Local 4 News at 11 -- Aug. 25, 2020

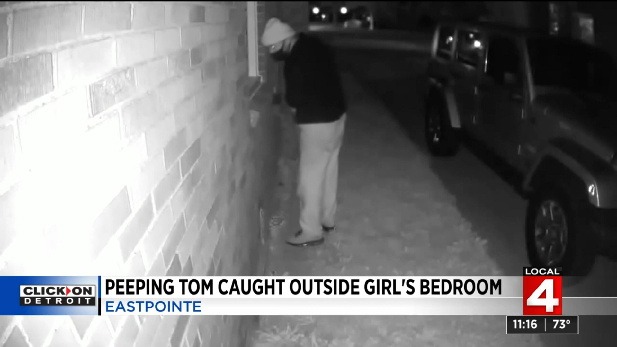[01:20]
This guy did not make a sound. He didn't cough. He didn't sneeze. He didn't breathe hard, anything.